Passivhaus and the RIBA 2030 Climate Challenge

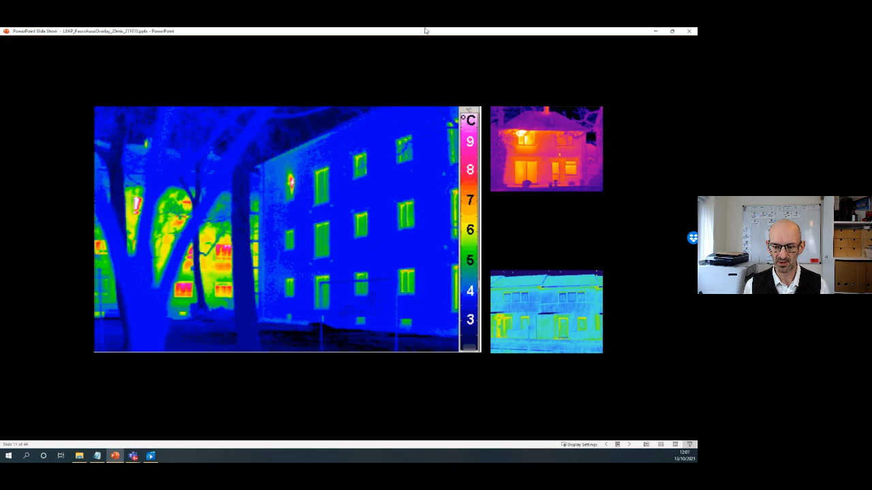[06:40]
Over up on the right hand side, you've got your typical UK home, as it were, versus the Passive House home on the lower left. Some continental examples.